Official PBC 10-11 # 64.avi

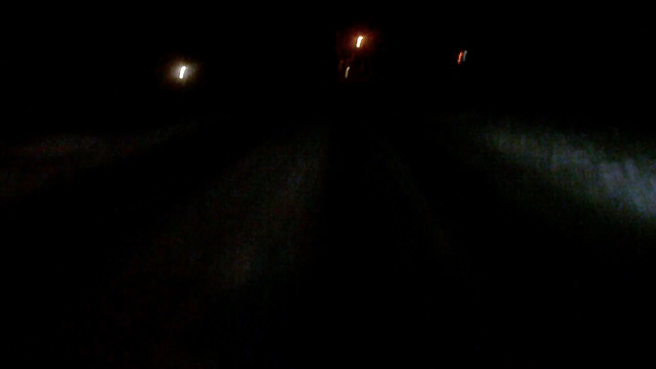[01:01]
All right, we got ice in the middle. Tire tracks look really clean. Not seeing any reflection like I am in the middle strip. Yeah, here's some. Slick. I expected that.